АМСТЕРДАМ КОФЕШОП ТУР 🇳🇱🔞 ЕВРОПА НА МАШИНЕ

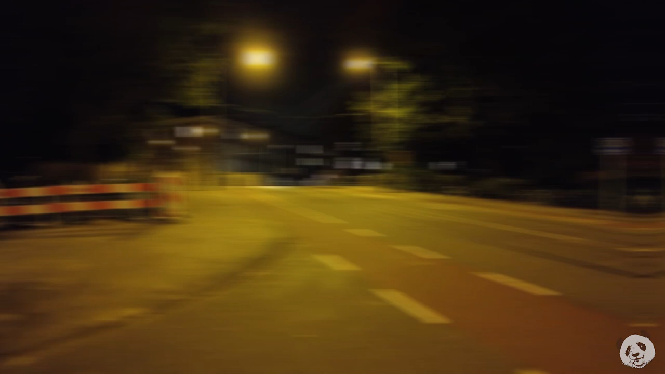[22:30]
Здесь, кстати, похоже, как на Санкт-Петербург. Там есть какие-то похожие приколюшки, оградки такие, мостики такие.